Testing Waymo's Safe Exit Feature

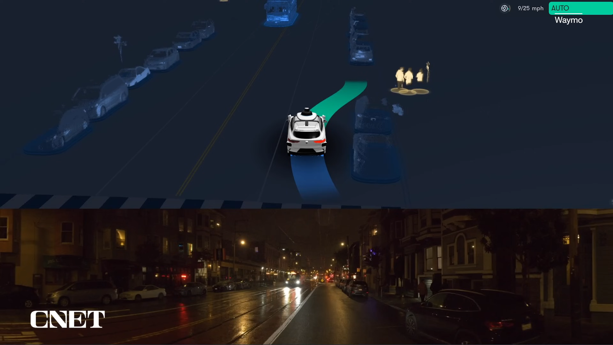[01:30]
This new Safe Exit feature, what it does is, when the car stops, and I'm at my destination, and I'm about to get out, it uses the same sensors that it uses to navigate the street, to make sure that there's nobody around me. Cyclist approaching. So really, the focus here is to make sure that you feel safe inside the car, and then people outside the car feel safe, that you're not just gonna, like, hit them. There's no driver to tell me, hey, watch out, there's a biker behind you.